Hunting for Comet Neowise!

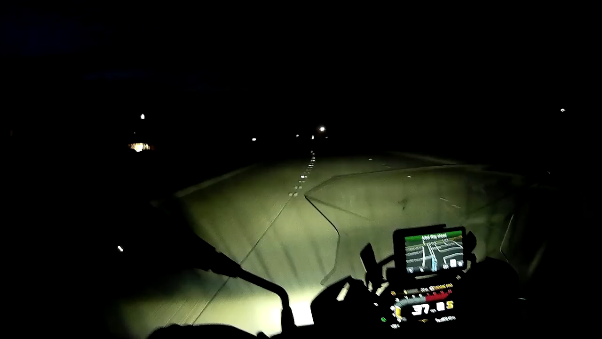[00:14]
for this night ride to see Comet Neowise. So one of my friends had an idea that, hey, why don't we drive up
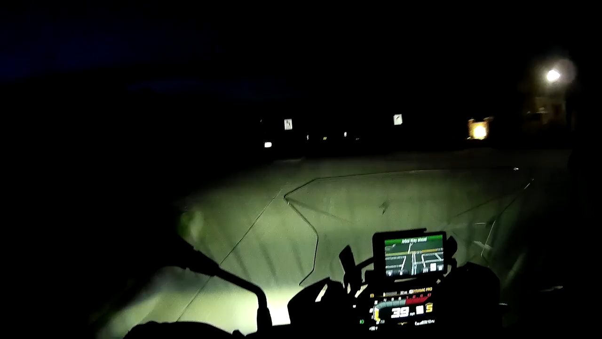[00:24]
somewhere where it's a little dark and then let's go check it out. So here I am, it's just sunset now. So they're saying that it's about an hour after sunset is when it's visible the best. So we're gonna meet up at a gas station and then try to head out and see if we can spot the comet. I got some camera equipment. So it's supposed to be in the northwest sky. So this is west.
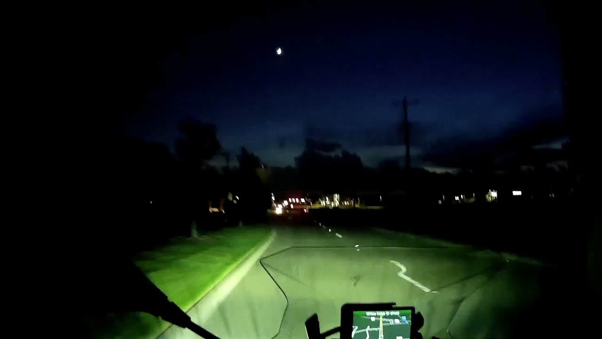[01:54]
Man, it's a little cloudy though. Hopefully the clouds move away. Northwest skies. Okay.
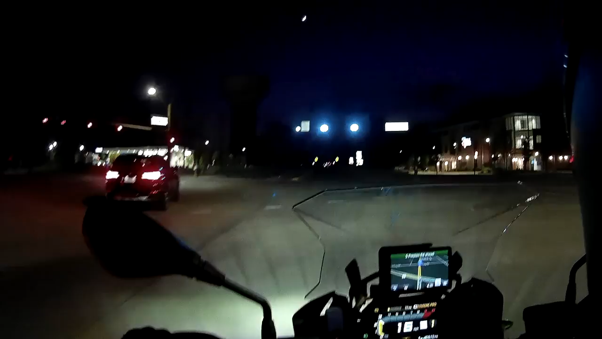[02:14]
Okay, here is the gas station.
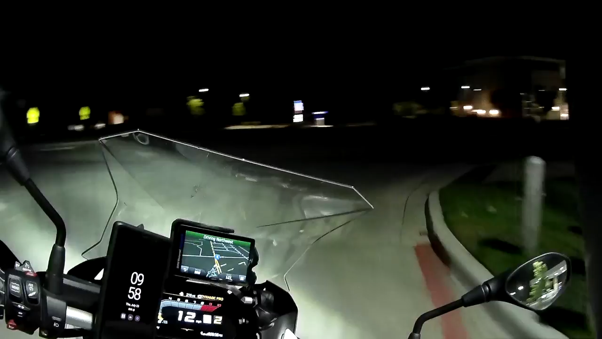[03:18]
Okay, we are heading out from here. Hopefully there are no clouds.
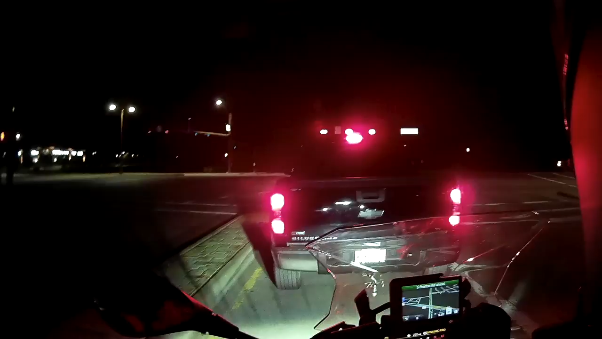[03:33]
The clouds are gone. Oh, he'll catch up.
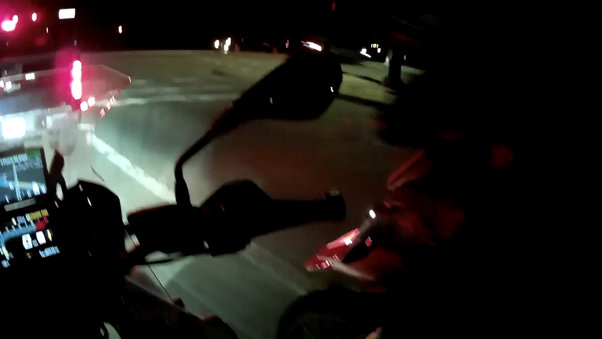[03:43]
He'll catch up. मैं उतना तेज नहीं चलाऊंगा, वो पकड़ लेगा मैं. And we'll stop at 121 and Preston में. He knows where to go. Sorry? He knows where to come. Yeah, he knows where to come.
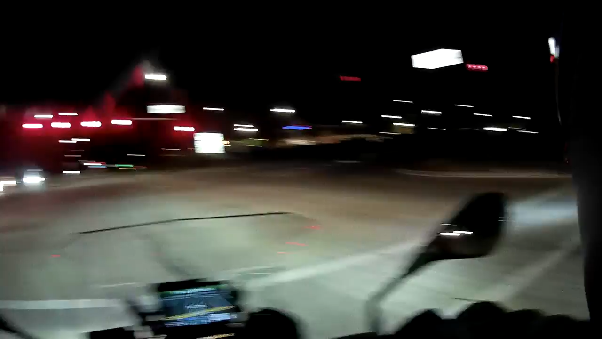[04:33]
Oh, this one you're talking about, is it? Yeah, this one. Oh, wow. Whoa. Oil spill, man.